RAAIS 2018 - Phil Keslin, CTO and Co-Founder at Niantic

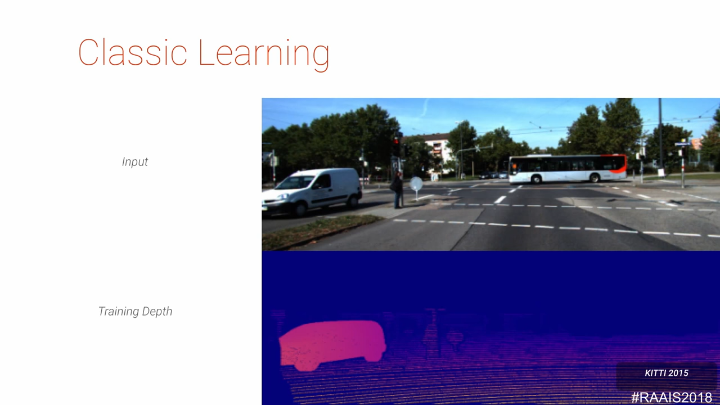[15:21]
It's a reflective surface. Actually, the vehicle in this scene was actually added by students because it was moving at the time. So it's very difficult to do that. What the Matrix Mill team did was they capture stereoscopic images,